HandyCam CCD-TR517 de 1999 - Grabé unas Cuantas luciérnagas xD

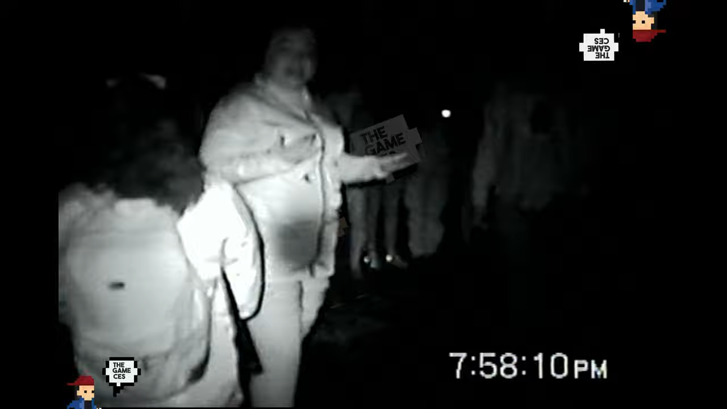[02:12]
miren si su teléfono se los permite yo les voy a hacer una pregunta ¿han visto fotos de luciérnagas? nunca no existen ni el mejor fotógrafo las ha podido tomar esto es un evento único ustedes solo pueden disfrutar bien los datos pero si quieren llevarse el recuertito ¿qué les parece?
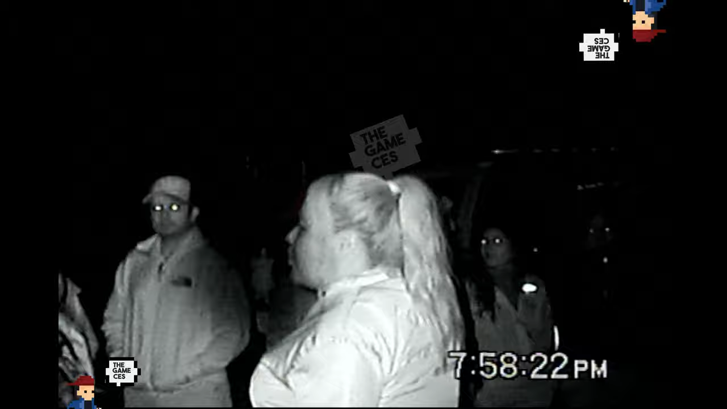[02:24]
si al final todos sacamos nuestro es que seamos honestos si yo ahorita saco mi teléfono en lo que abro la cámara se ve mi fondo de pantalla y emite luz entonces vamos a esperarnos y de la manera más ordenada al final todos sacamos las fotos que se puedan sin flash ¿vale? ¿puedes hacer infrarrojo? si ah ok ahorita la tengo activa este es el tipo de cámara que va a dar silencio
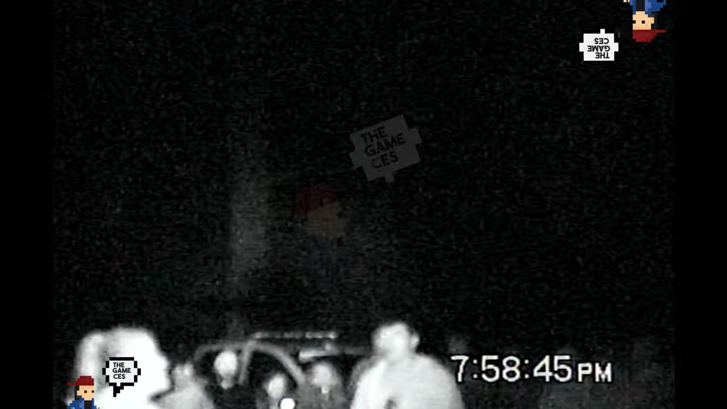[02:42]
yo sé que venimos en familia venimos a disfrutar pero por lo mismo de que vienen varias familias hay quien diga ¿sabes qué?